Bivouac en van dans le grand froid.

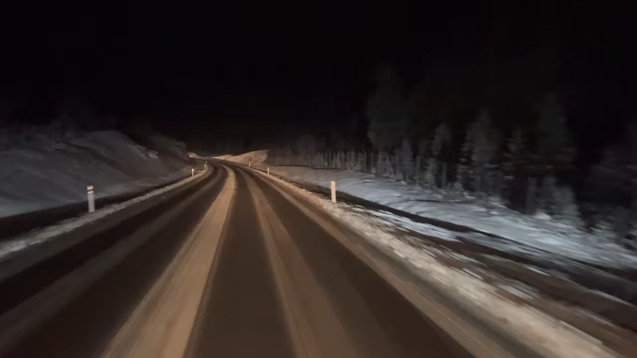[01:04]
s'il n'y a personne devant moi c'est parce qu'ils sont tous derrière et ouais la lenteur de ce car elle est imbattable c'est une route privée apparemment c'est trop beau
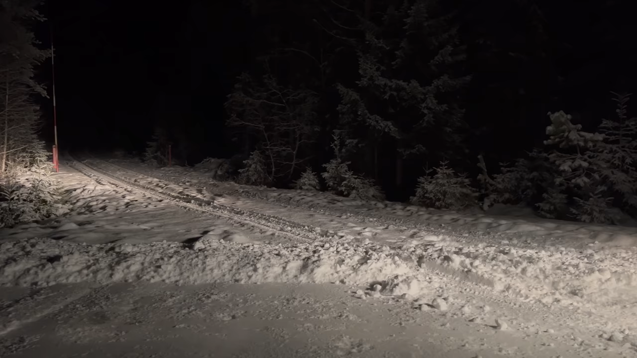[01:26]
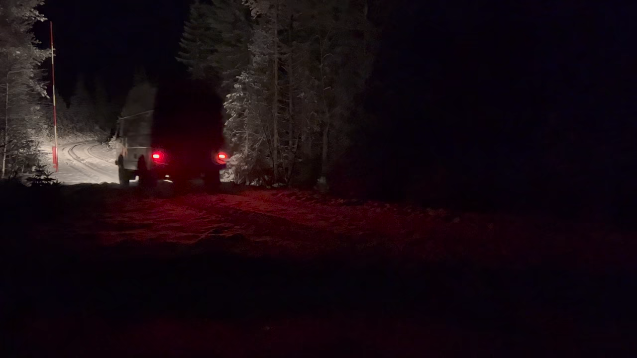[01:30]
c'est maintenant qu'on commence à s'amuser on sort des pistes qui sont
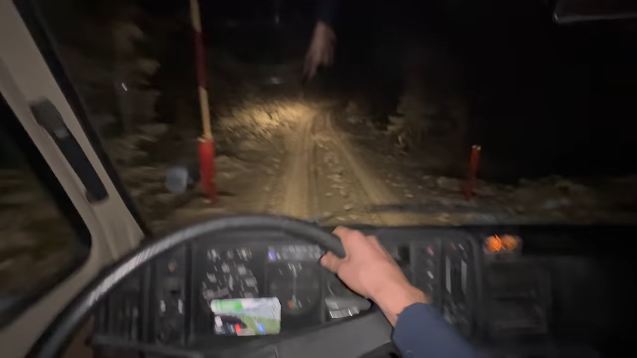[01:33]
bien dégagés c'est limite plus simple ici vu que il n'y a pas de techniquement il n'y a pas beaucoup de verglas en dessous c'est plus de la poudreuse tassée et ça c'est un peu mieux pour